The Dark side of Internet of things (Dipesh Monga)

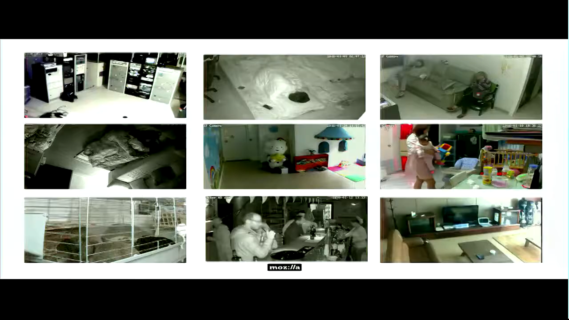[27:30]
So these are some images that I got from the webcams, the open webcams. So you definitely not want your life to be uploaded on the net and someone watching you, or a group people watching, or a search engine displaying what you're doing. And so there was a device called, there was a toy,